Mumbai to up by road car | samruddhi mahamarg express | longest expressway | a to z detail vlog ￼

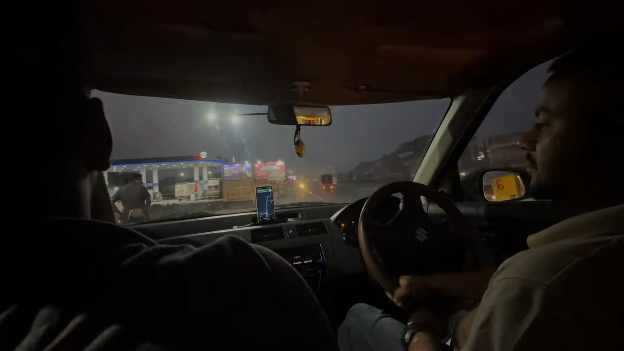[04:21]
तो अभी हम 37 किलोमीटर चला के आ गए गाड़ी।
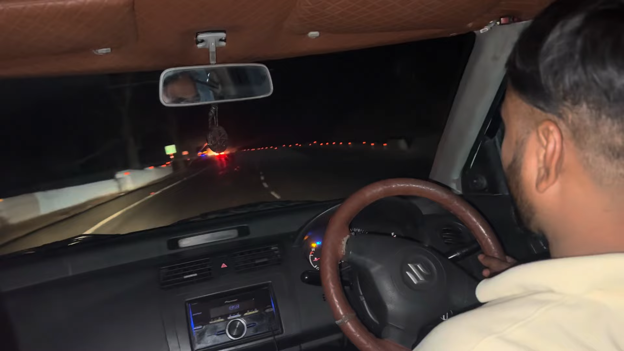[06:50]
तो अभी बज रहे हैं रात के 10, और अभी हम पहुंचे हैं कसारा घाट।
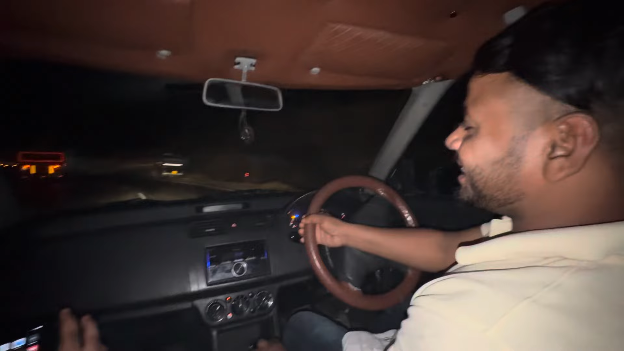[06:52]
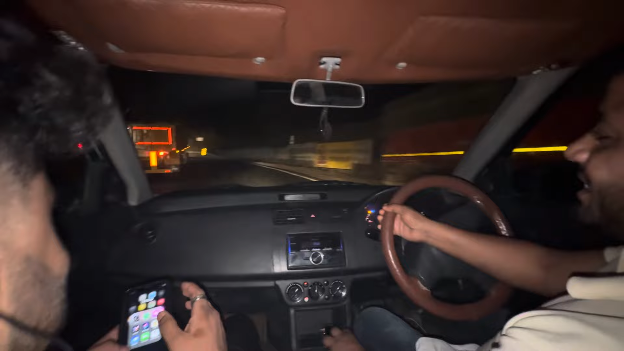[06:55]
जॉनी लीवर के अलावा कोई पार नहीं कर सकता वो घाट।
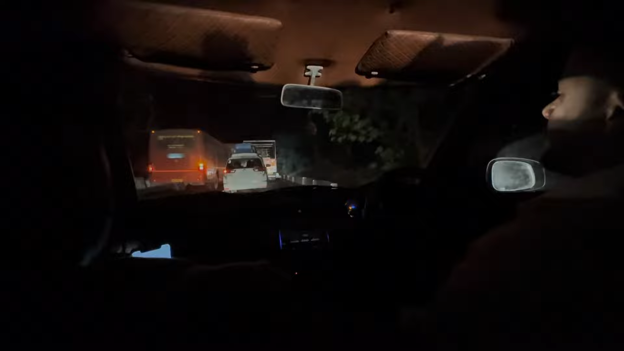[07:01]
अभी हम कसारा घाट पे ही है, और यहाँ का जो व्यू है ना, अभी एक बस गई यहाँ से, ऐसा लग रहा था आहट।
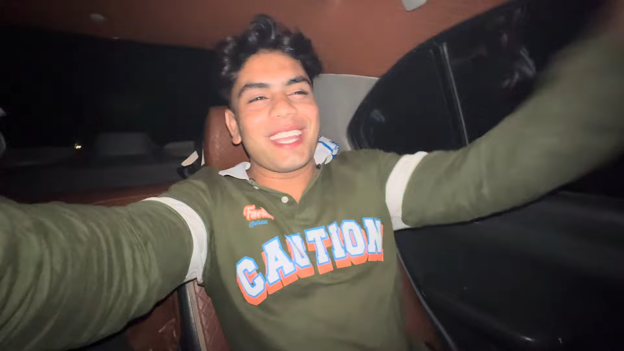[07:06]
और यहाँ का जो आगे है ना, बहुत भगा रहा हो, जबरदस्ती चौप से लाइट मारते जा रहा था।
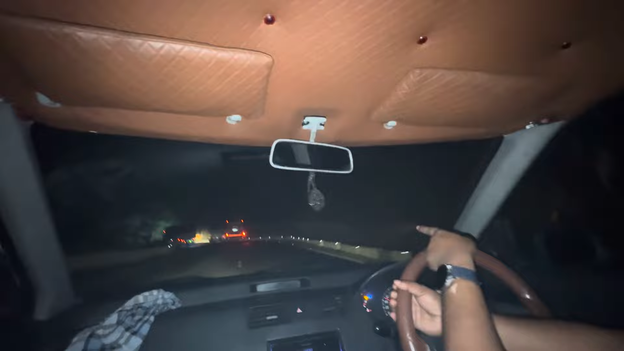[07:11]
ट्रक वालों को भी अपटी पर मार रहा है। हम लोग ने क्या नंबर है, बस नंबर क्या है, ये पूरा आहट वाली बस लग रही है।
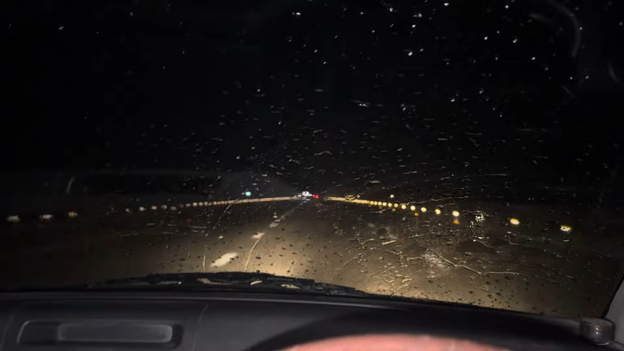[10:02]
मुंबई में तो जो गर्मी है क्या ही बताऊं, मेरे को लगा इधर और ज्यादा गर्मी होगी, बट अभी रात के 1 बजे बारिश हो रही है और मैं कंटिन्यू गाड़ी चला रहा हूँ।